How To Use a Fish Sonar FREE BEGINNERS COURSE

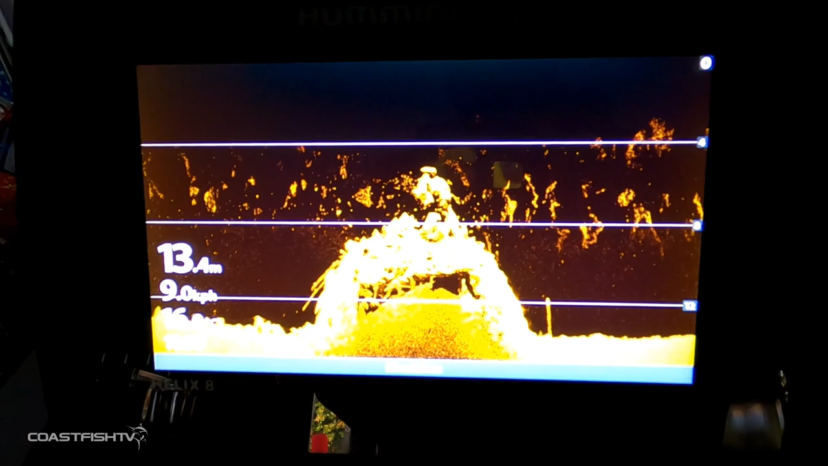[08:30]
On screen: depth 13.4 m, speed 9.0 km/h
kilohertz now when hummingbird brought out the 1.2 megahertz you'll notice
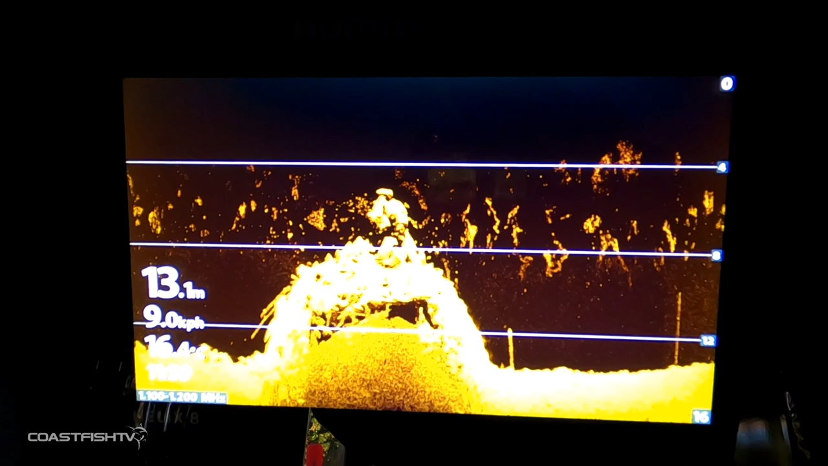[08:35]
On screen: depth 13.1 m, speed 9.0 km/h
that how much clearer this bottom is and the structure is so much easier to see
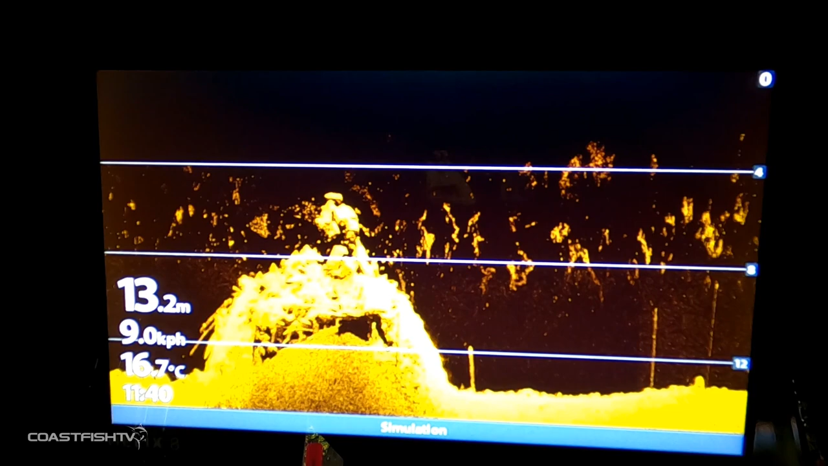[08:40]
On screen: depth 13.2 m, water 16.7°C, speed 9.0 km/h
now you're going to use this for finding fish on key structures so the barrow guys up
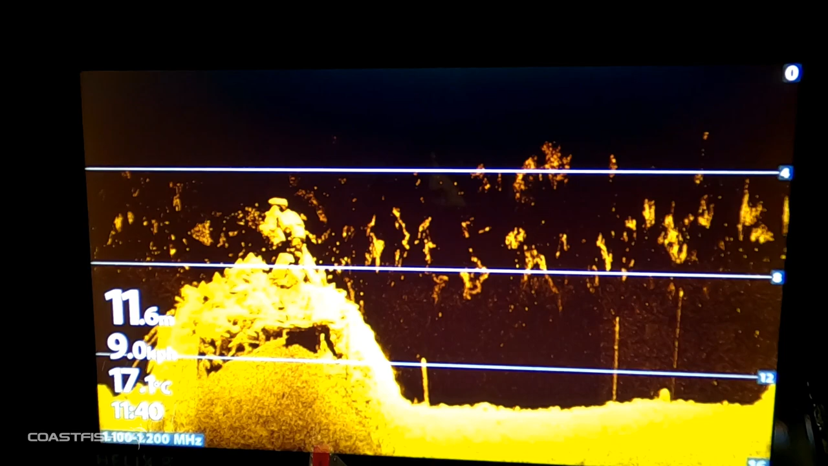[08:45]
On screen: water 17.1°C
north the bass guys in the dams and even to your 50 to 100 meters of
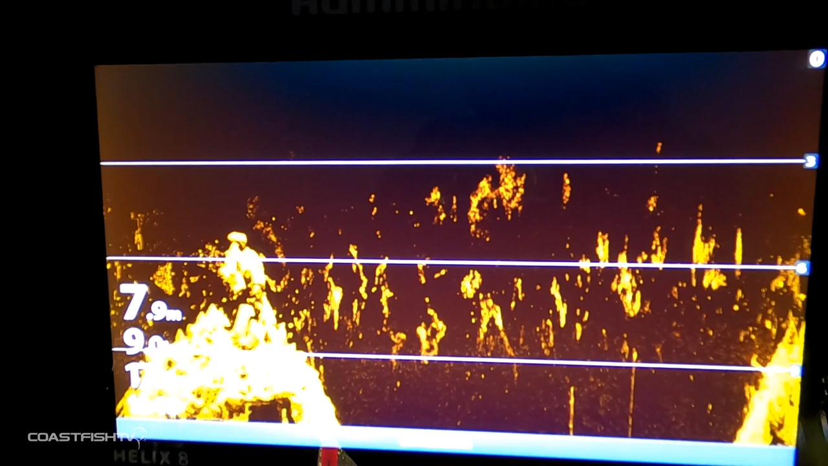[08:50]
water this sonar will reach the bottom and it'll be perfect for finding those structure holding fish now for the one that everyone wants to know about the mega side imaging this
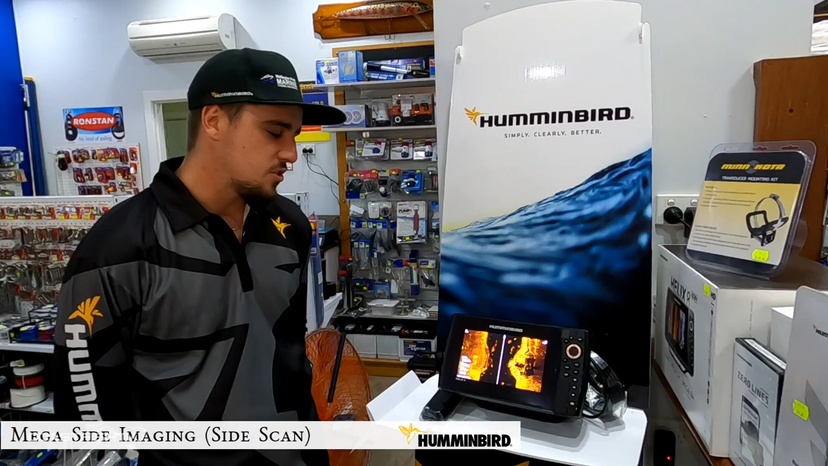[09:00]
is quite commonly misconstrued on how to actually read side scan which is basically
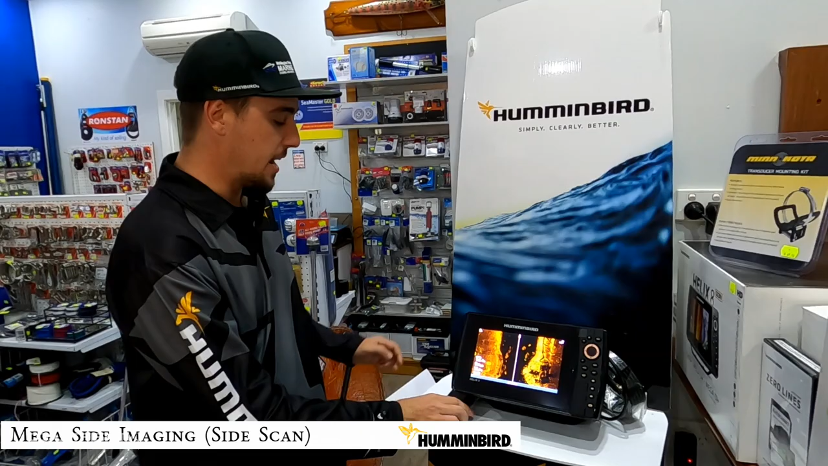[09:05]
using this transducer at the base of your boat and it's not just scanning down
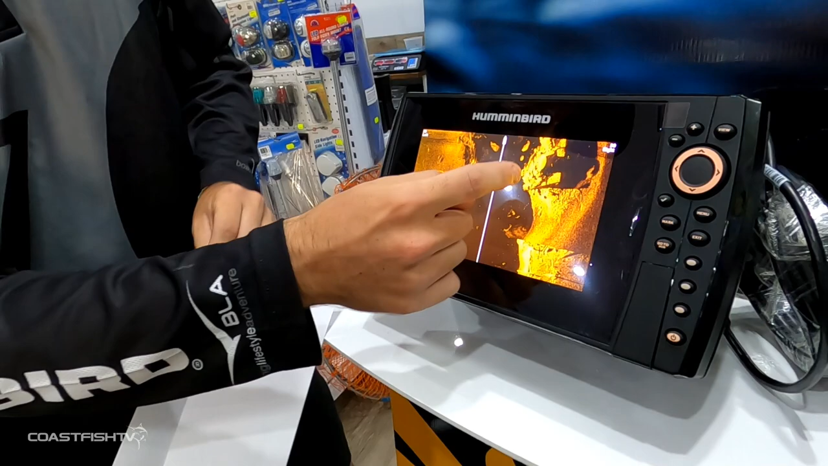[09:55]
your water column either side of your boat you'll see the images on either side are actually a little bit
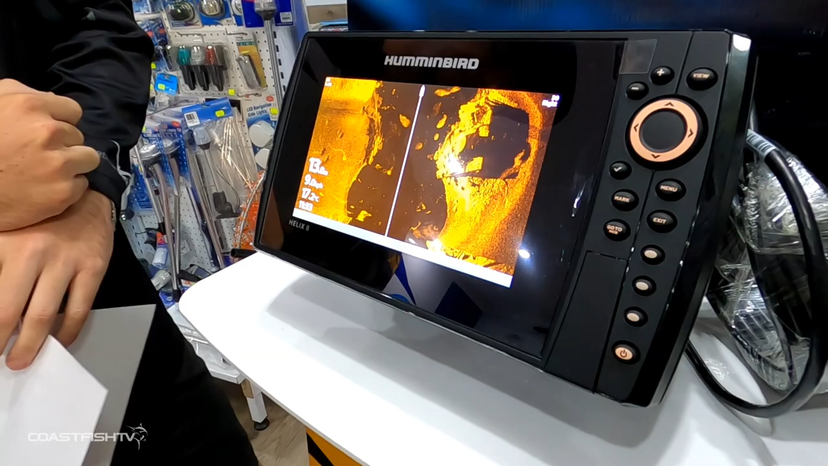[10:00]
different now that's because we do have a slight angle either
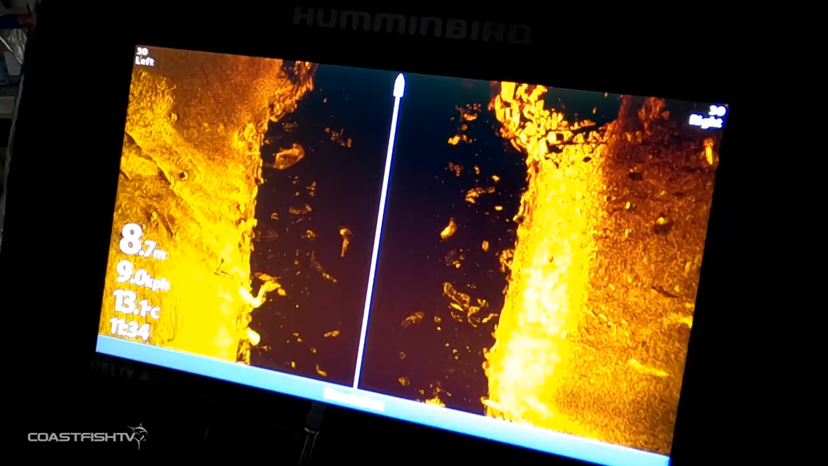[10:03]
On screen: depth 8.7 m, water 13.1°C
side of the boat and depending on your
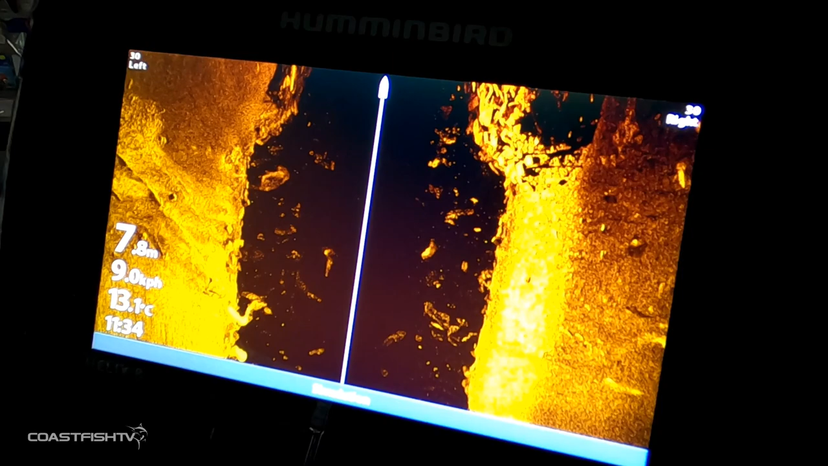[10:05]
On screen: water 13.1°C
varying depth will depend how far that is out to the side slide scan is best
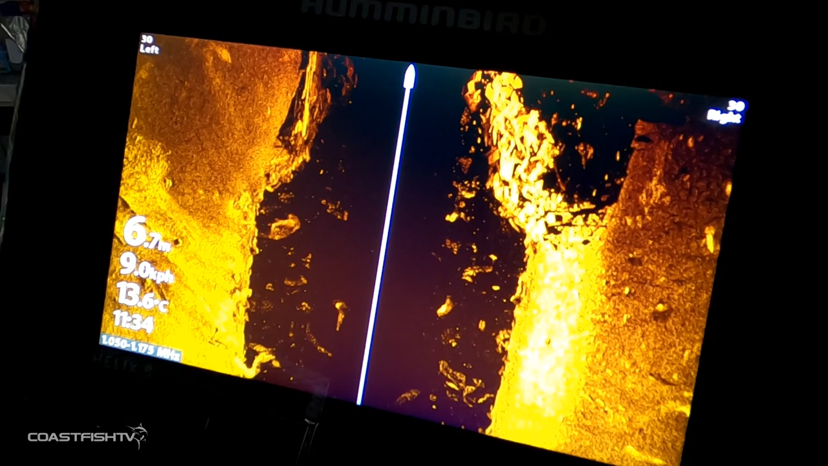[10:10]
On screen: depth 6.7 m, water 13.6°C, speed 9.0 km/h
used in your shallow waters again